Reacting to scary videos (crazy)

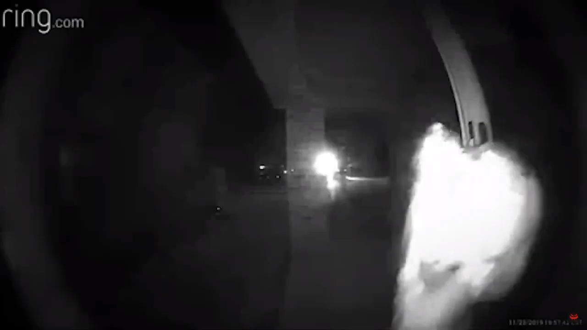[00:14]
Please help! Now this is probably how I'd react if, uh, something like this ever happened to me.
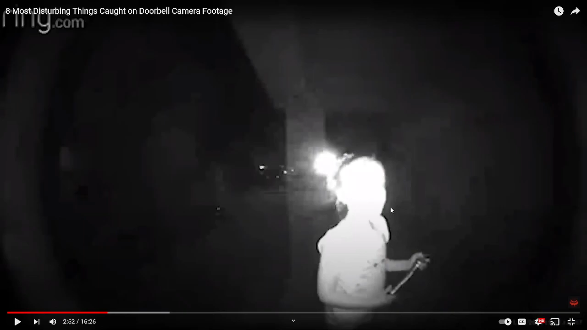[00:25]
Where are the damn parents at? What the hell are you doing here? Hmm? Hmm? Hmm? You one of them damn narcs?
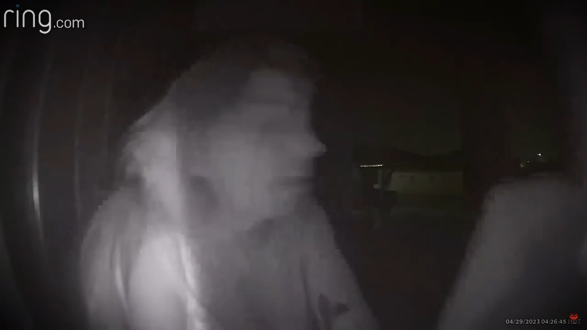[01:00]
Look at him. Oh, my God. I'm free.
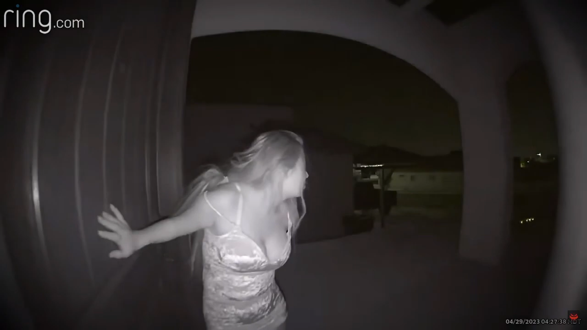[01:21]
Um, it's giving pick-me.
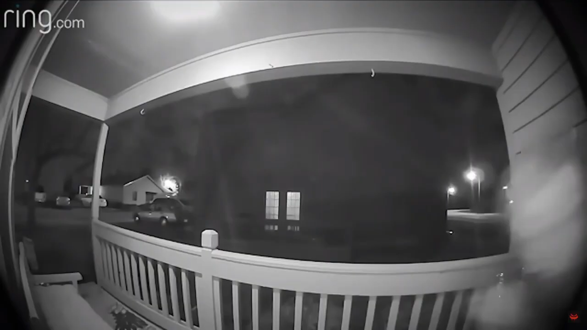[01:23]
What the fuck? What the fuck is happening? No. No. No. Why is this? What the fuck is happening?